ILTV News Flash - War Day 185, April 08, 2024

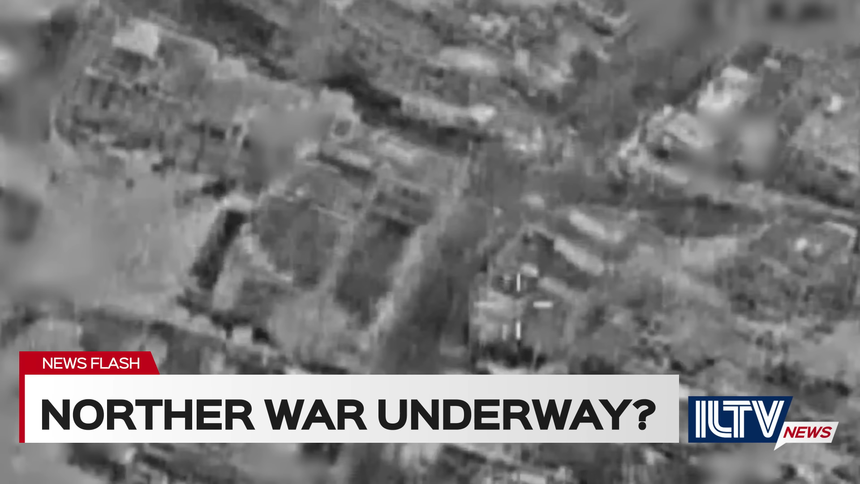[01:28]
The IDF fighter jets carried out strikes on a military compound belonging
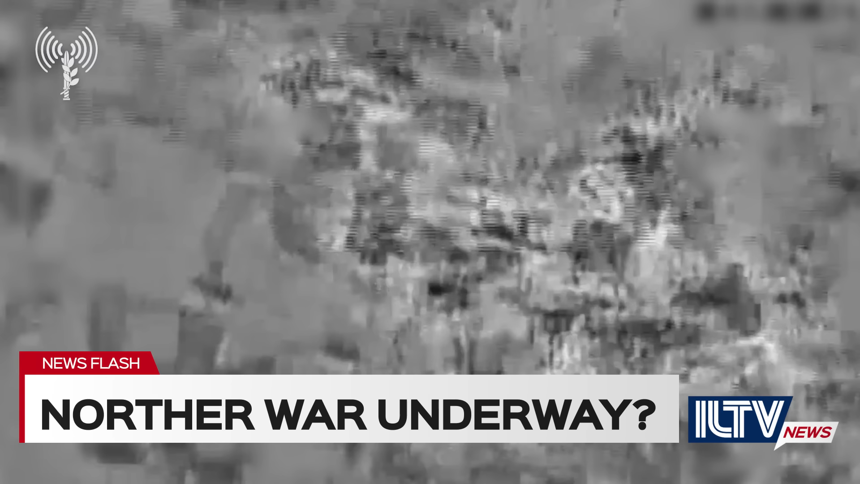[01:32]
to Hezbollah's elite Radwan force in Qayyim, in southern Lebanon. The compound included seven buildings used by the terror group.
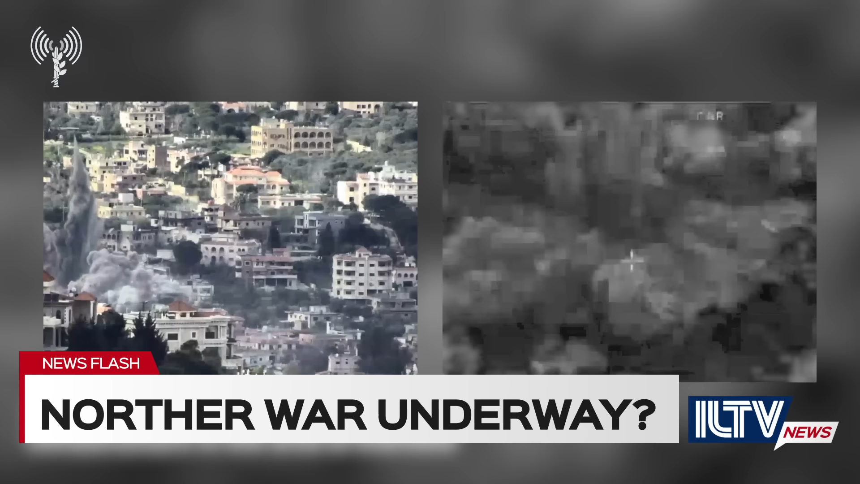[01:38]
The IDF said it also struck a Hezbollah command center in Tura.